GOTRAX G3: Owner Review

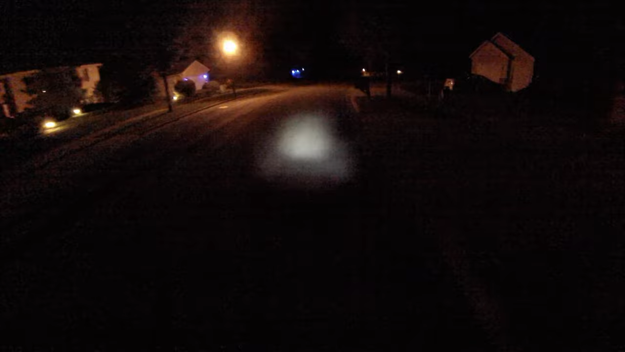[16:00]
yeah so there's a good example that car was actually more on the right side of the road and he did see my headlight moved over a little bit so it's perfect all right and there we go so i'm going to hop off here and again there's our tail light